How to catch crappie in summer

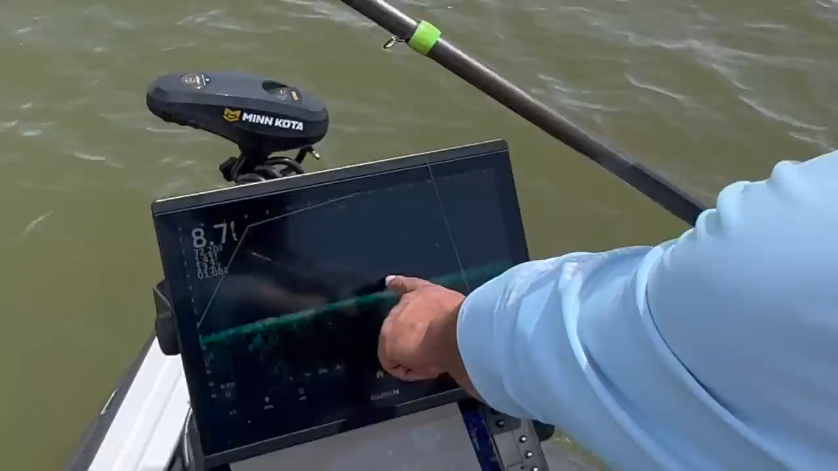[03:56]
She's going to the bottom. She'll come up off the bottom. As you can see her here, she's going to pull up right there.
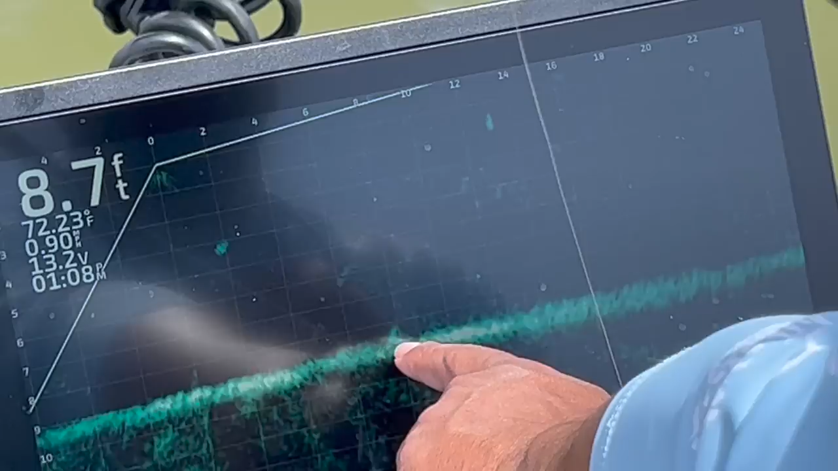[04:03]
On screen: depth 8.7 ft, water 72.23°F
She'll pull up off the bottom here. Right down in there. Those moving across the bottom. See, she pulled back up now.
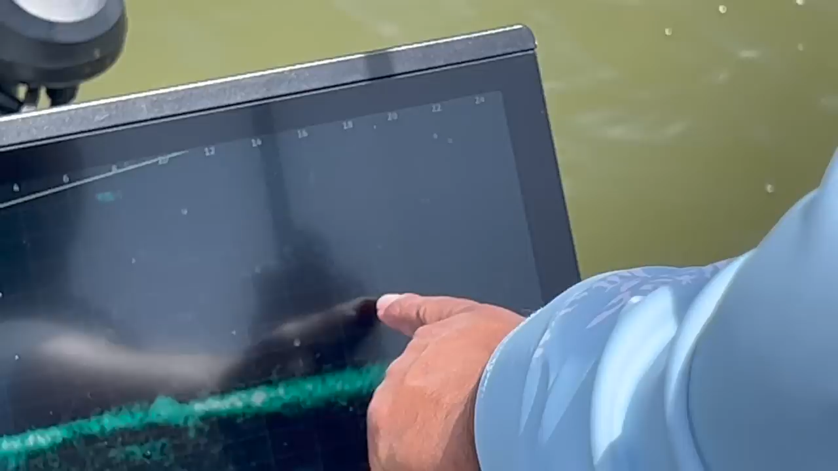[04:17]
Basically, when that fish pulls back up, we're going to try to chase her again and see if we can't get a bait out here in front of her.
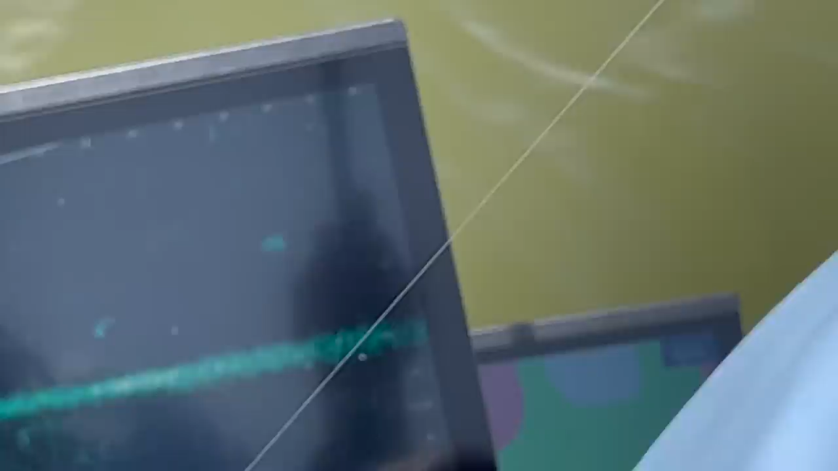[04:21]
That fish will eat.
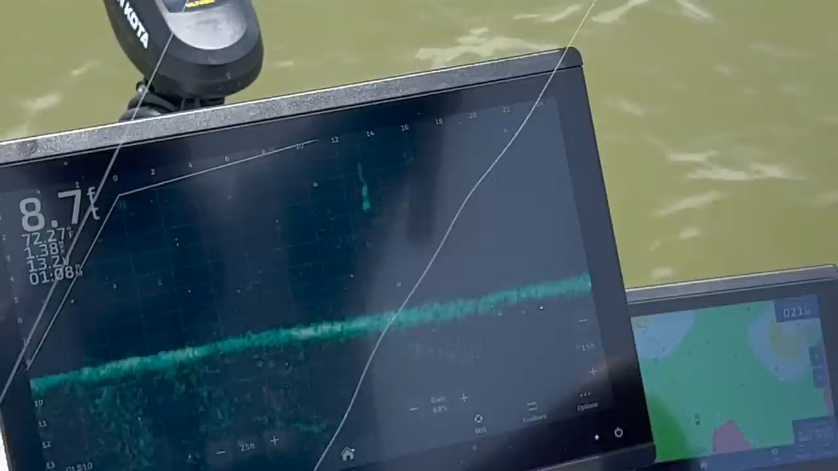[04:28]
On screen: depth 8.7 ft
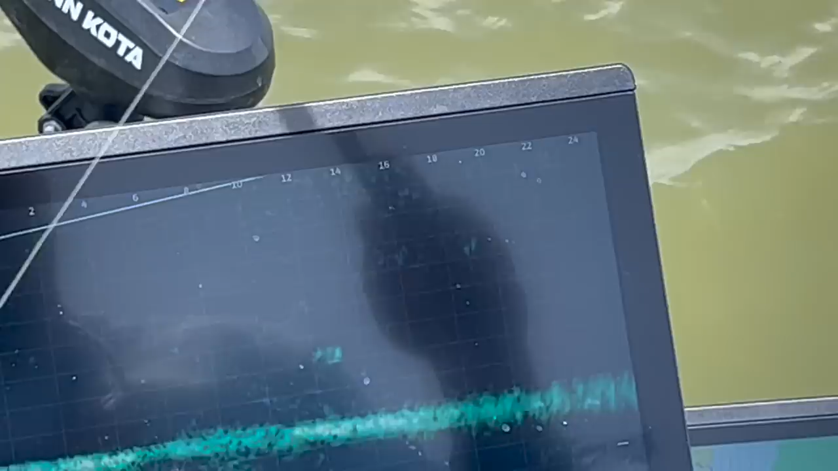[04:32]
Swimming like a jackrabbit. Left, right, left. That's the toughest fish you'll ever catch on Livescope. Those fish that are out there running and won't sit still and constantly moving and swimming, those are definitely the hardest fish to catch on Livescope, for sure. As you can see, I do it a lot, and she done got away from me. So you lose fish on Livescope, it happens. So don't get aggravated. Don't want to kick it off the boat, throw it away. It happens to all of us. Like I said, I spent a lot of time on the water with it. As you can see, I lost that fish.
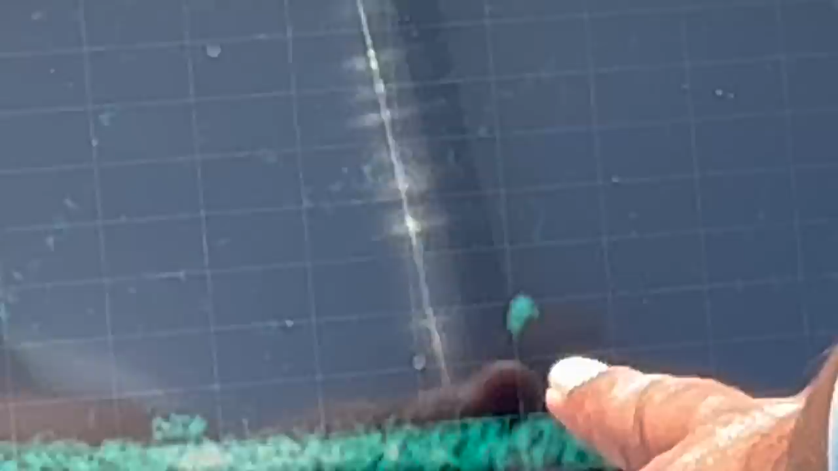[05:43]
That fish there's doing a little more of what you see most of them do. She's sitting there kind of just still and floating. Just hanging out. Just kind of hanging out. Those fish there are what I kind of call the lazy fish.
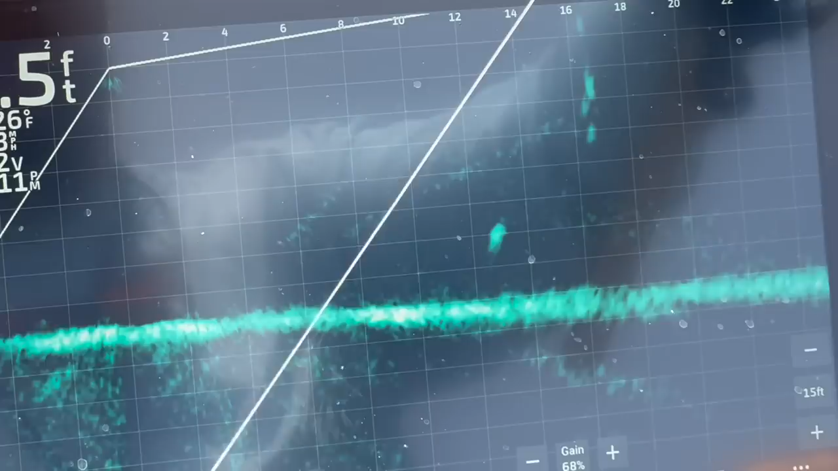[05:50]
That fish has probably come out here earlier this morning and chased some shad and got some shad in her belly, and she's sitting out there just kind of suspended.
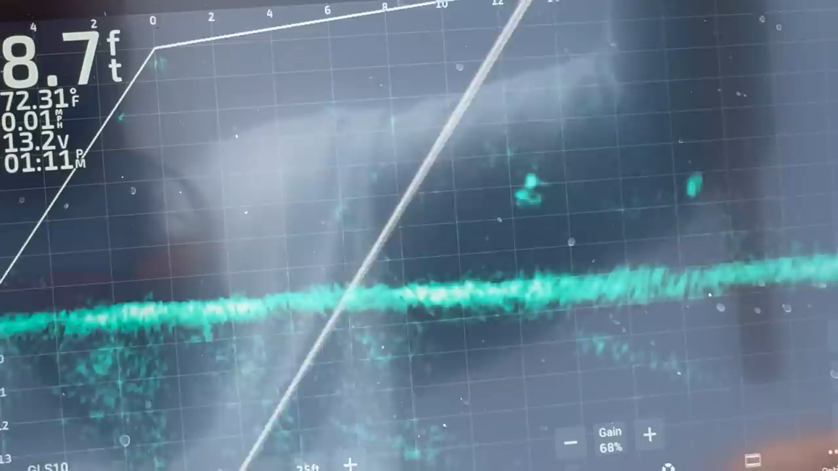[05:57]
On screen: water 72.31°F, speed 0.01 mph
I missed her. But she's sitting out there just suspended, doing what she's supposed to do. Took your bait. Bait's gone. But she's sitting out there just suspended is all she was doing. And that's basically what you're looking for. You want to find those fish that'll sit out here still and suspended are definitely your easier targets to catch for sure. So, and that's normally, that's a crappie's MO, is to get out here, get still, and just look like a ball of sun or a pie plate or basketball.
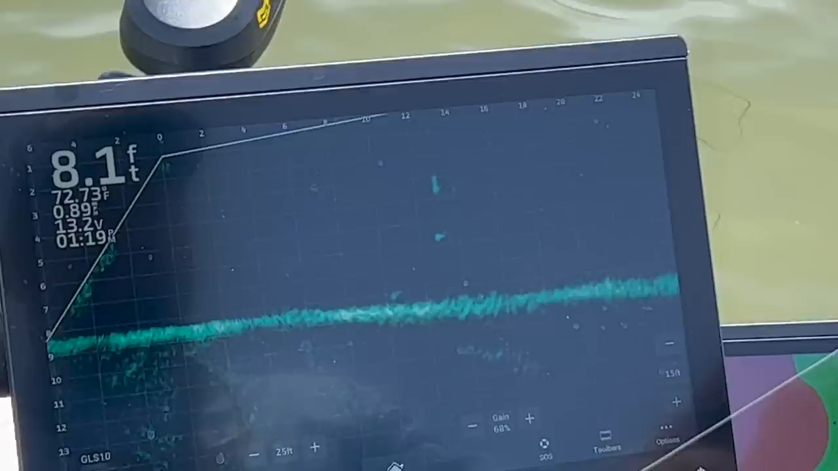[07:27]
On screen: depth 8.1 ft, water 72.73°F
And once you get those targeted and you're understanding what you're seeing on Livescope, it's easier to go out there and chase running fish because you've got an idea of what you're looking for. But lazy one. Hello, baby. Mama's and
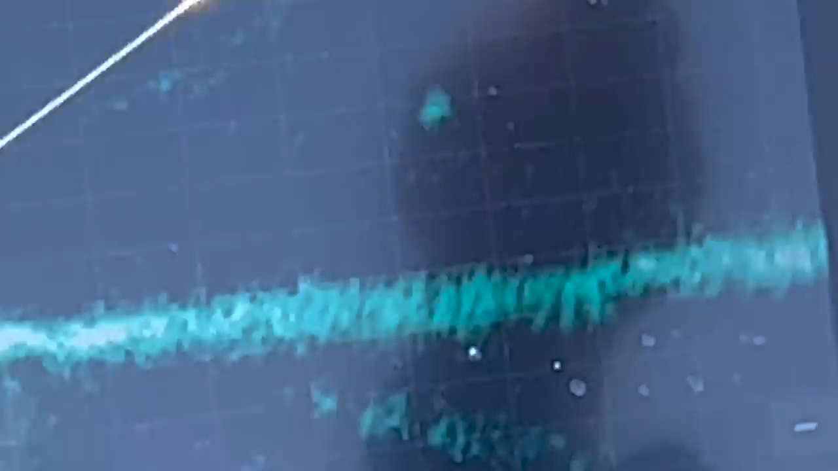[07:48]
granddad. A better return, a little taller return. Oh, she's starting to come on screen there. Yeah, you can see the ghost of her tail. Yeah, we're back in, though.
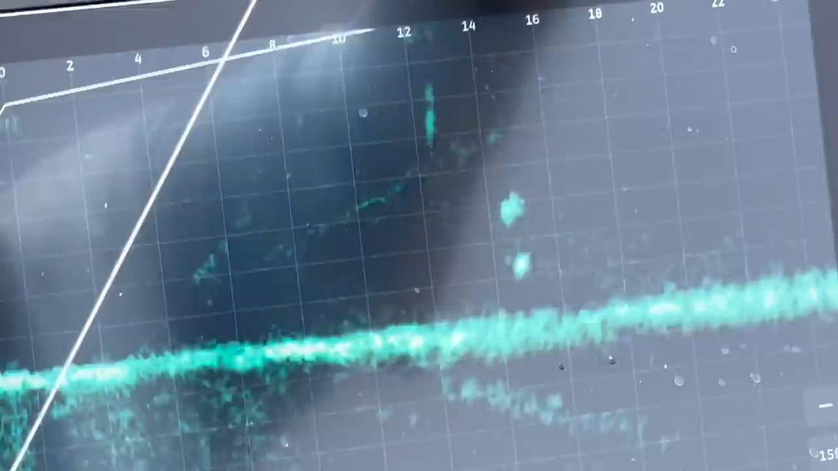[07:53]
At least she's almost level sitting in the water, and she's being lazy. She'll eat. Oh, yeah.